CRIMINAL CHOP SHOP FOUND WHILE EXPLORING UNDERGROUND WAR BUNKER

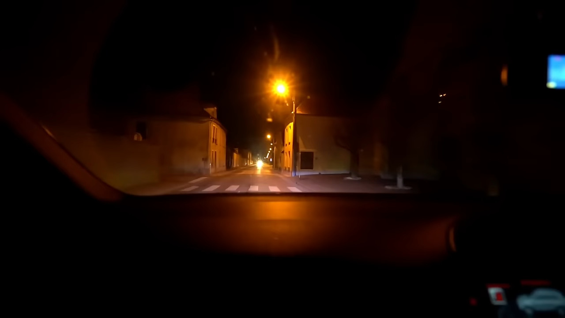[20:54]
Anything past 6-7 o'clock, that's it. I mean that's the first, these are the first two cars we've seen in I don't know how long. Literally no one is about and everything just looks dark.